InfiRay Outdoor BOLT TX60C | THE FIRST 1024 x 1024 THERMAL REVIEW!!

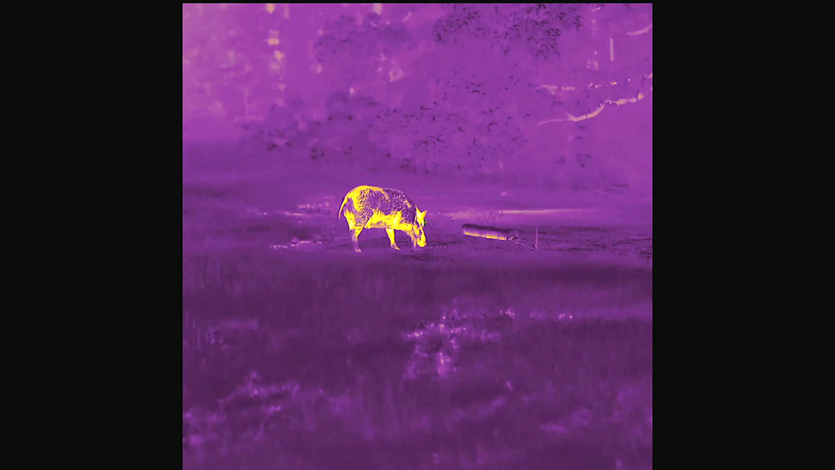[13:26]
sometimes when you get to see as many scopes as jason and i do uh sometimes you get a little cynical uh but this definitely
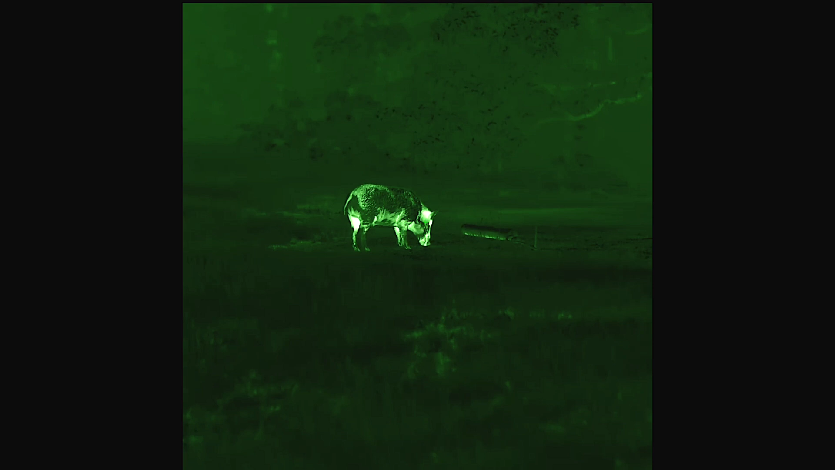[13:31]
met if not exceeded our expectations um the picture image within